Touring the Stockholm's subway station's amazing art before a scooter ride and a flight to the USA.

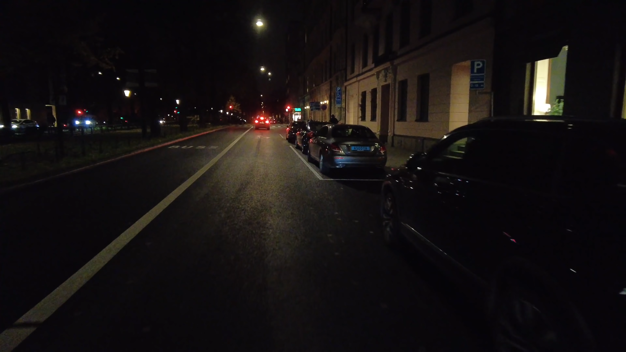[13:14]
There's a bike lane on the other side. Hey, there's the 7-Eleven. I know where I'm at.